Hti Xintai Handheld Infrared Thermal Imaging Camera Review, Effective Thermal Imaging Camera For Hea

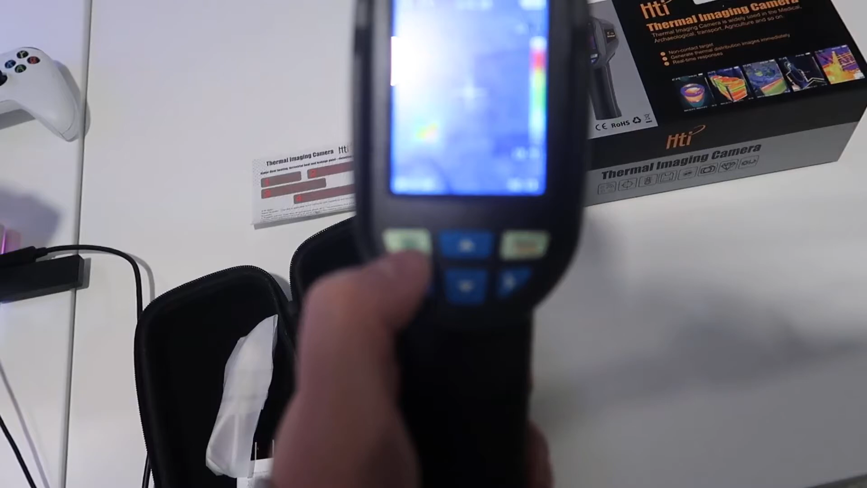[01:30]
as well as change options so right now we have a few different settings that you can see and this may be a little bit tough
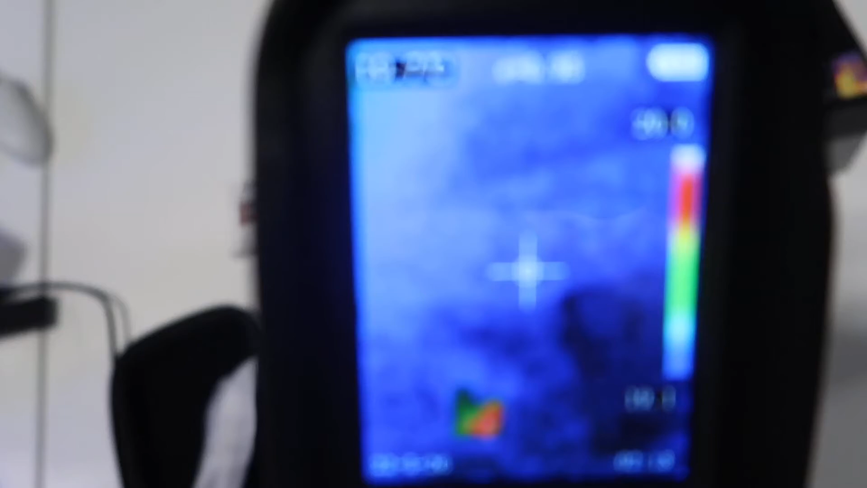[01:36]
on the camera if I can get it to focus there's the current temperature just kind of staring at the desk you can see anything in red will pick up heat signatures and then anything in really dark blue will be cold signatures there's a few other data points here like the battery life time
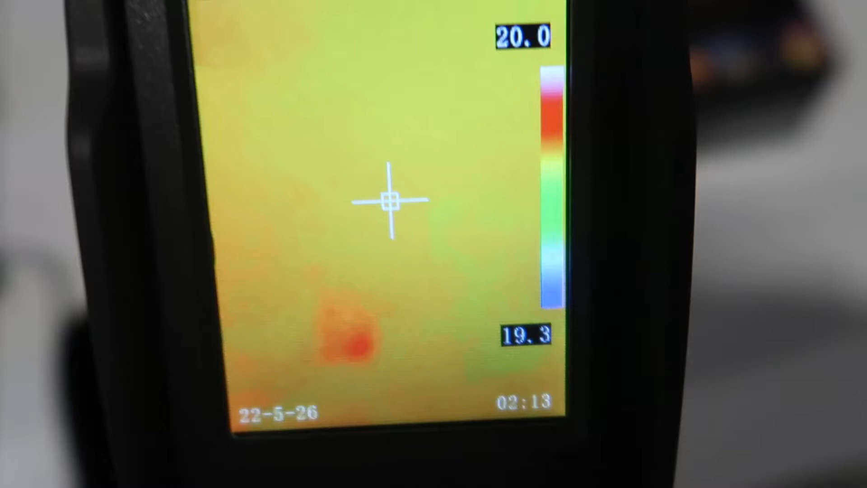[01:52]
things like that and there's other settings which I'm not 100% on yet I'm still kind of learning the device I'll kind of go through before we demo if you hit this menu button you can actually go through and take specific
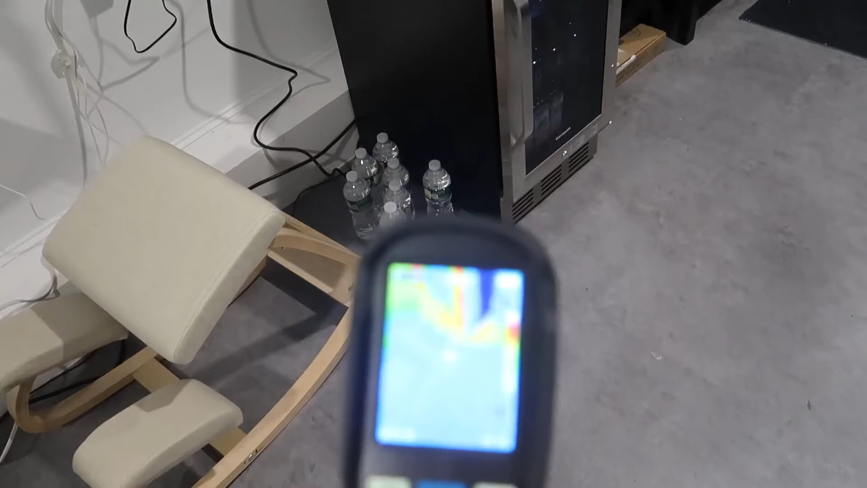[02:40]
room and this will be a really good example to show how well the signatures work so
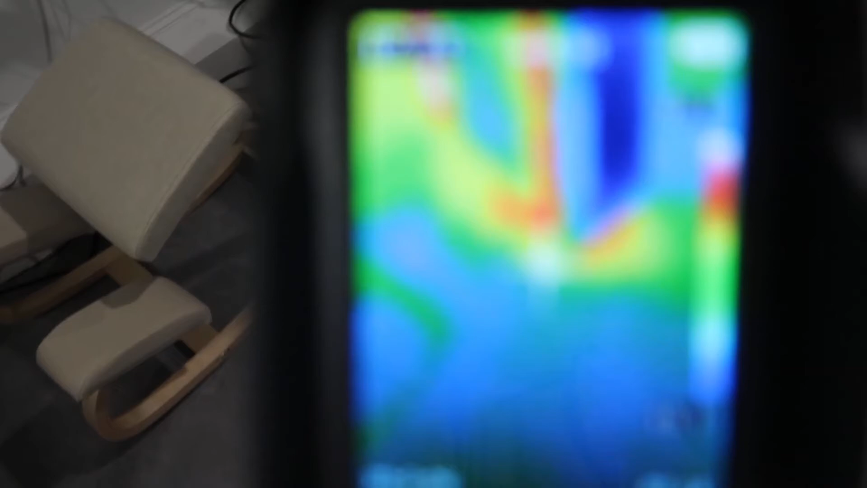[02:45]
if I can get the camera to focus here you can see it actually has red signatures on the
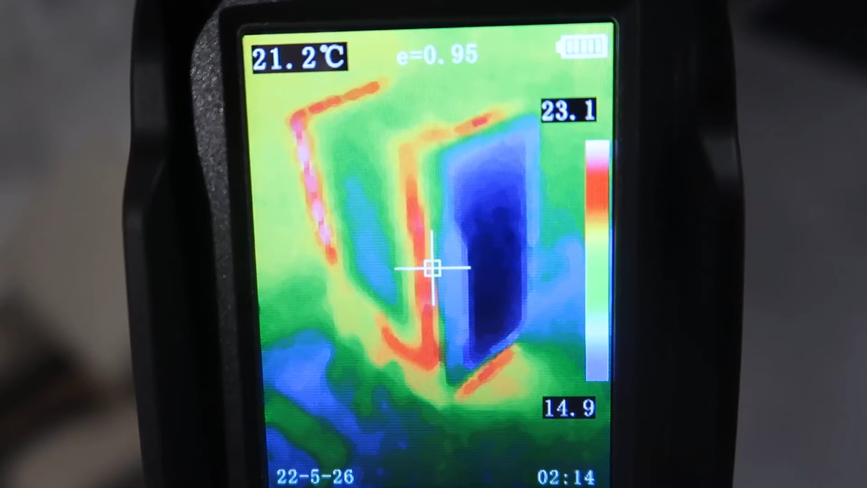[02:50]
On screen: spot 21.2°C
exterior of the fridge but then it's entirely blue on the inside due to the fact that that's obviously where the cold is so this is probably gonna be the best example I do also have a mini
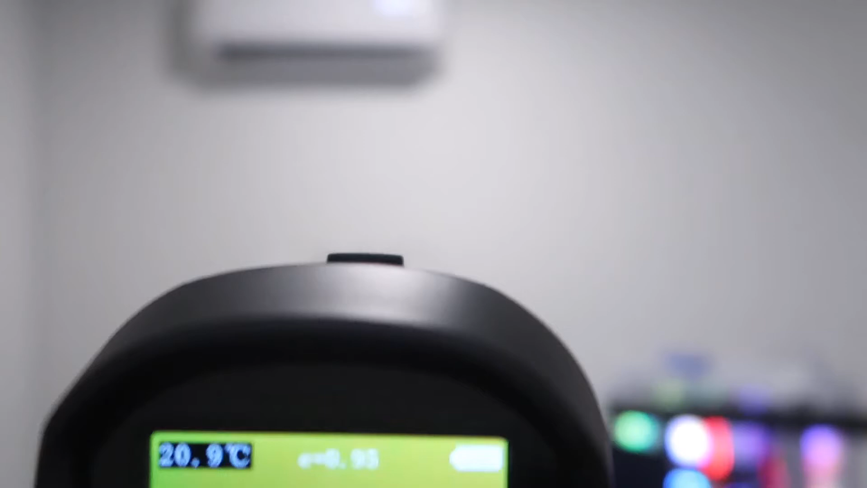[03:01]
split up here that's blowing at about 72 degrees so
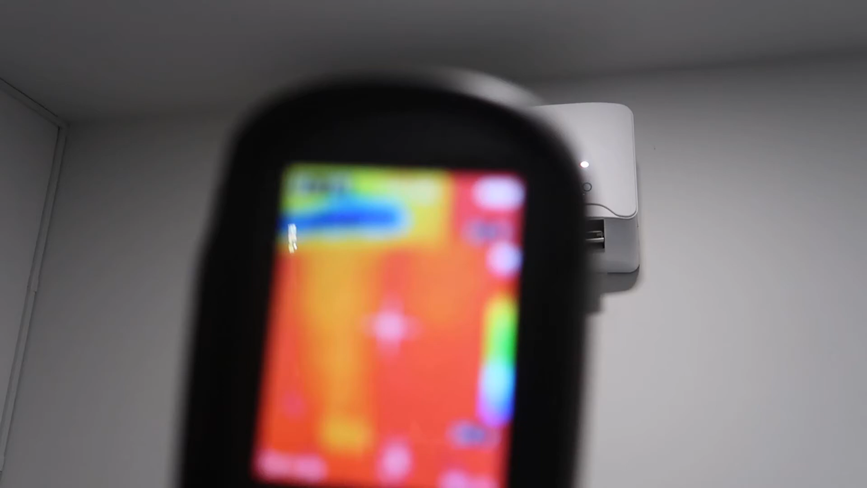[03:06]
at least that's what it's set to so you can see the cold signature coming right out of the fan so this definitely
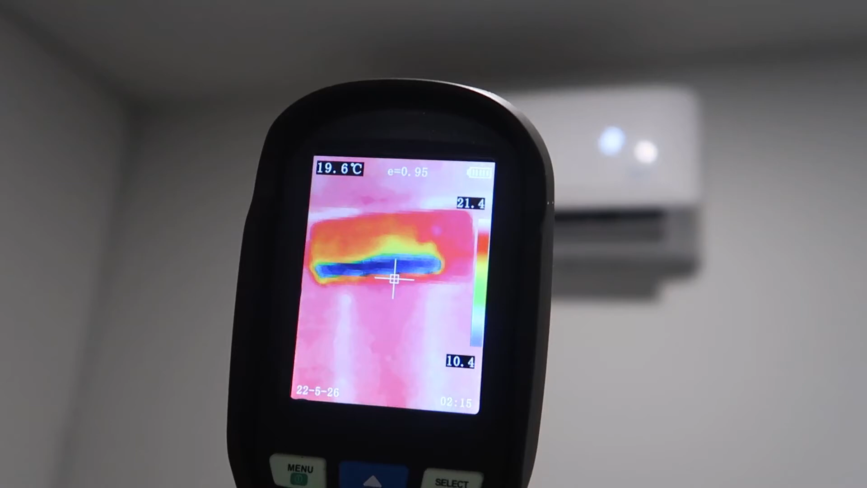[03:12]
On screen: spot 19.6°C
really works it's actually really cool to look around the room like I've got a computer monitor
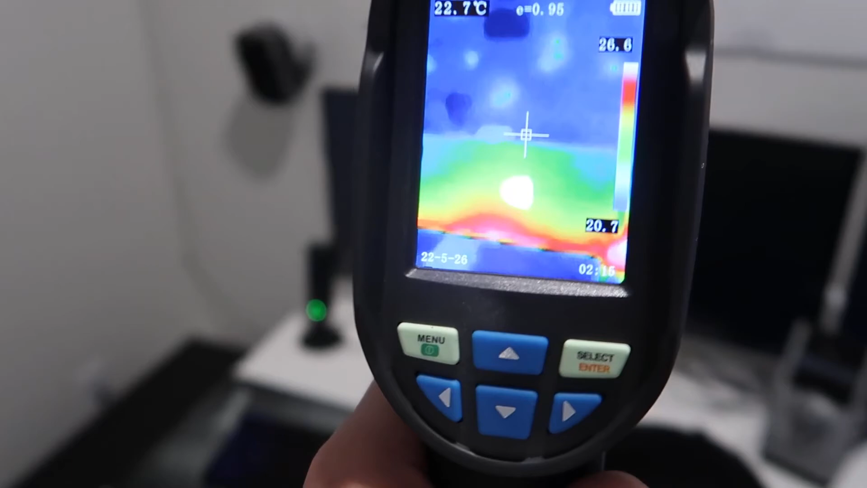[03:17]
On screen: spot 22.7°C
here so you can see all the heat signatures coming from the computer monitor even
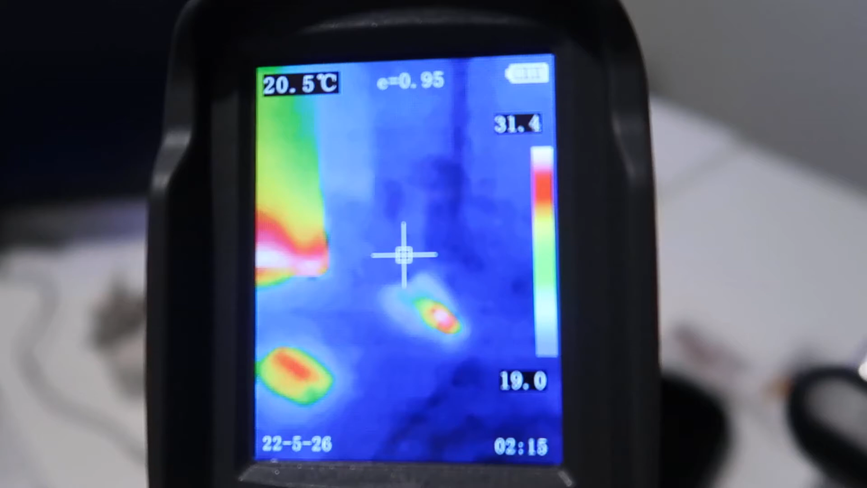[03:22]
On screen: spot 20.5°C
this little USB hub that I have down here as well as my mouse it picks up all the heat signatures from